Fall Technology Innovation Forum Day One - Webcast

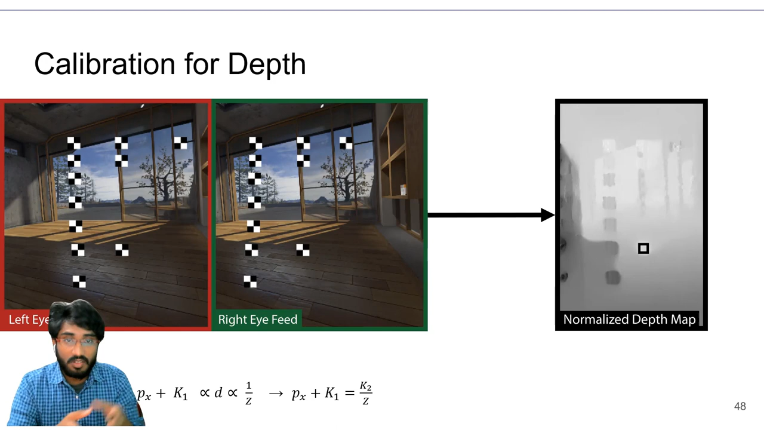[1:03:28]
To get the right constants, we calibrate using 2 x 2 square grids at known positions in the scene. Now, where do we go next?